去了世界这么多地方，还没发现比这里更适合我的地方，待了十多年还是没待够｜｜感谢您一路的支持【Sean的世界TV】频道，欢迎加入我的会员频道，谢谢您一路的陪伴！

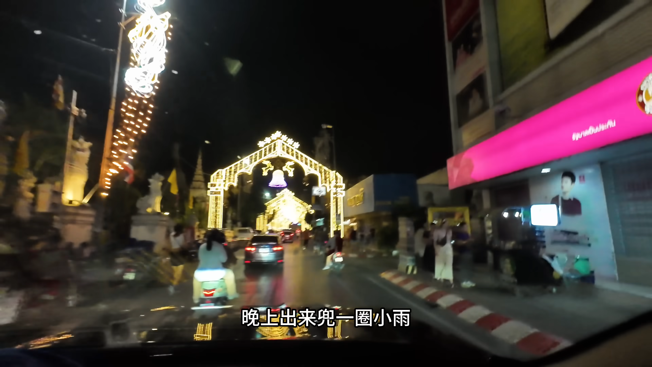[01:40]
小雨要去唐人街看他们的那个什么叫龙王大战哪吒王是吧？就还有这么的一个节目，真的是把我看傻了。哇，他们去舞龙舞狮去了，去看。我车子一路开到塔佩门这边，哇，真的漂亮。镜头还表现不出来，真的很漂亮啊！
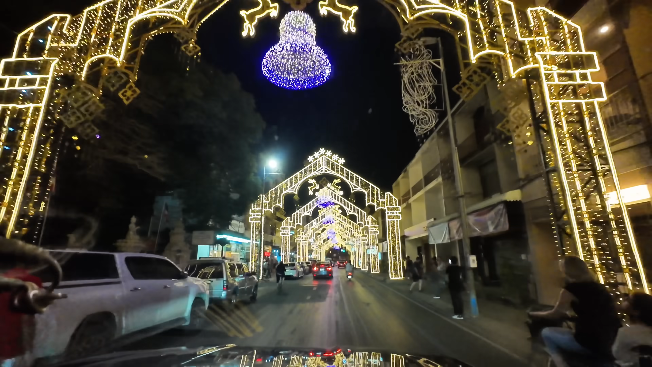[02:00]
镜头真的表现不出来，好看。